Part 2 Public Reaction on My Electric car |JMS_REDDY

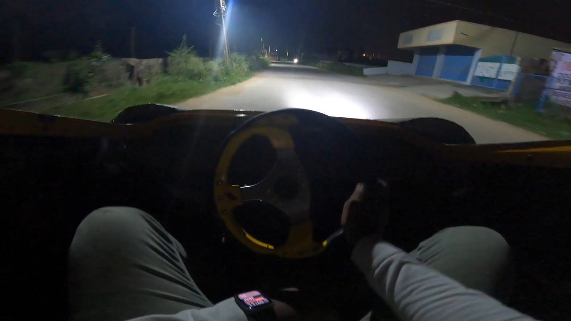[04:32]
ಹಾ ಇದೆ ನೋಡಿ ಇರ್ಫಾನ್, ಅದ್ರಲ್ಲಿ ಸ್ಪೀಡೋಮೀಟರ್ ಅಂತಾನೆ ಇರುತ್ತೆ ನೋಡು. ನಮಗಂತೂ ತುಂಬ ಖುಷಿ ಆಗ್ತದೆ ನೋಡಿ, ಪರ್ಫಾರ್ಮ್ ಇನ್ನು ಫುಲ್ ಎಕ್ಸ್ಟ್ರಾಡ್ ತುಳಿದಿಲ್ಲ, ಬಟ್ ಹೆವಿ ಸ್ಪೀಡ್ ಆಗುತ್ತೆ. ಬರೀ ಯೂಸ್ ಮಾಡೋದು ಓನ್ಲಿ 2 ಕಿಲೋವ್ಯಾಟ್ ಮೋಟರ್ ಮಾತ್ರನೇ.
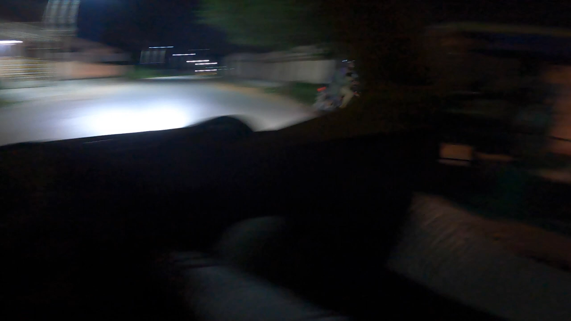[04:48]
ಅಲ್ಲಿ ನೋಡಿ ಎಲ್ಲ ಹಿಂಗೆ ಪಬ್ಲಿಕ್ ರೆಸ್ಪಾನ್ಸ್ ಎಲ್ಲ ಹಿಂಗಿದೆ ಅಂತ ಒಂಥರ ಫುಲ್ಲು ನೋಡ್ತಾ ಇದ್ದಾರೆ.
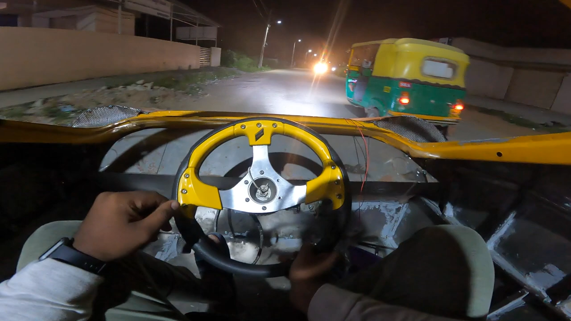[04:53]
ಇರ್ಫಾನ್, ಅದು ಸ್ಟೇರಿಂಗ್ ಎಲ್ಲ ಅಲ್ಲಾಡ್ತಾ ಇದೆ ನೋಡ್ಕೋ, ಸ್ಟೇರಿಂಗ್ ಎಲ್ಲ ಶೇಕ್ ಆಗ್ತಾ ಇದೆ.